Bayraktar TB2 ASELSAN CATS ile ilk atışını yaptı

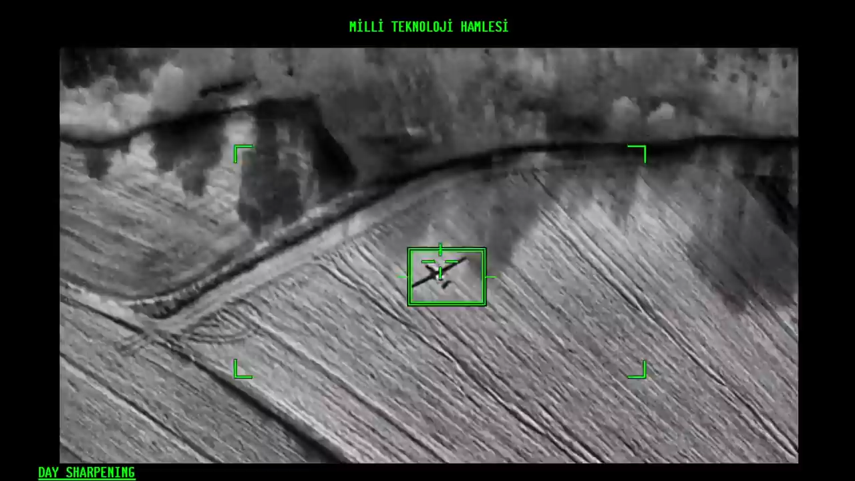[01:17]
milli kamera sistemi Aselsan imalatı CATS tarafından yapılan lazer hedefleme ile başarılı bir atış gerçekleştirdi.
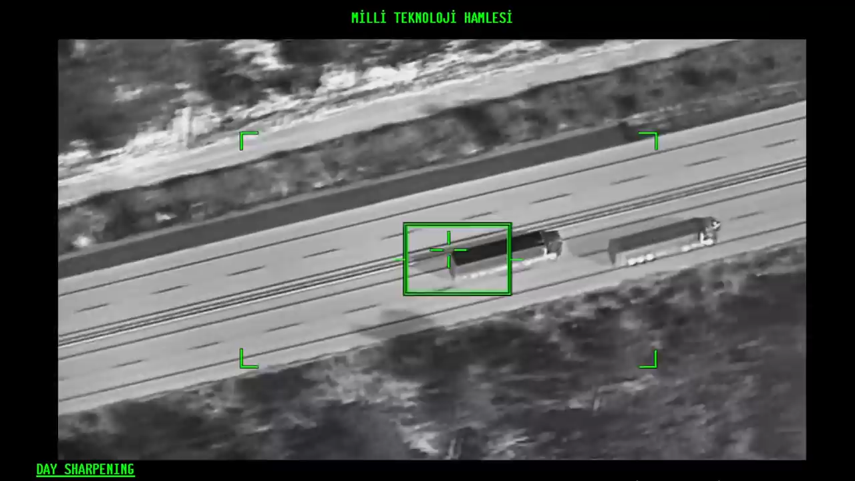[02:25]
CATS'in kullanıcı arayüzünde milli teknoloji hamlesi mesajı da yer alıyor.